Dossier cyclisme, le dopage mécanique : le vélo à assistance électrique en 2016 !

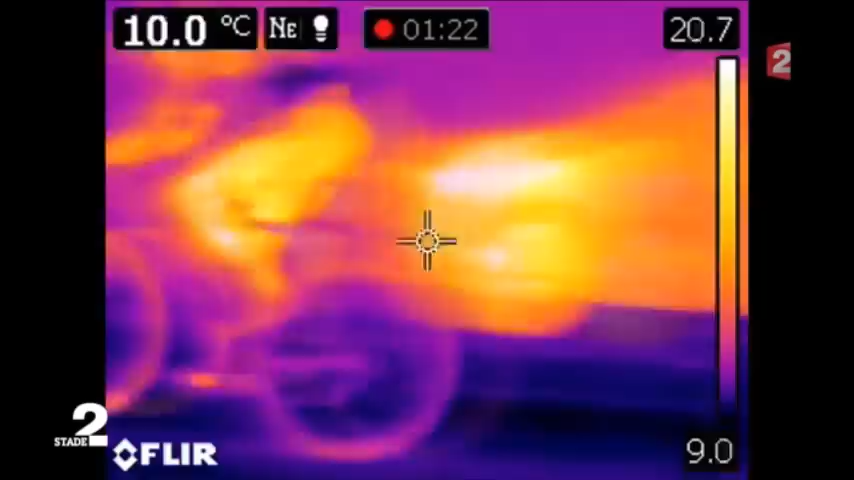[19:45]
On screen: spot 10.0°C
Difficile de voir à vitesse normale mais au ralenti, alors là...
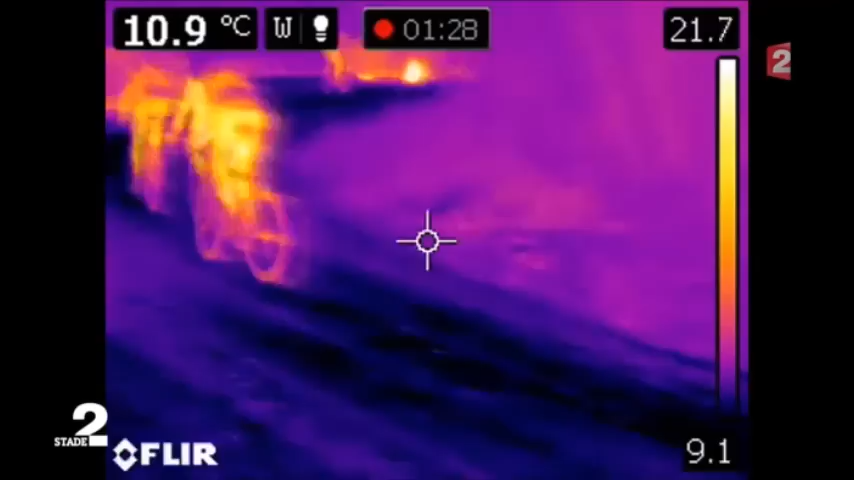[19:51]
On screen: spot 10.9°C
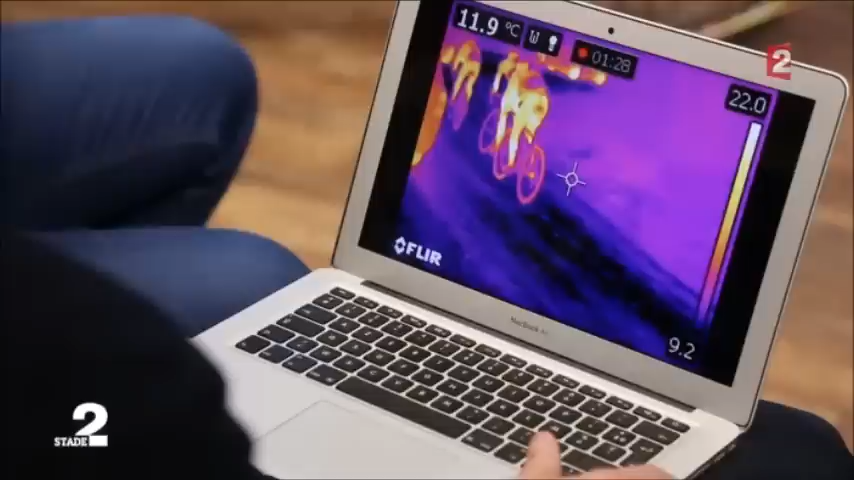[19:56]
On screen: spot 11.9°C
Ça peut être un moteur celui-là. C'est chaud, ça a l'air chaud. Ça ressemble à quelque chose que vous connaissez, ça vous rappelle quelque chose ?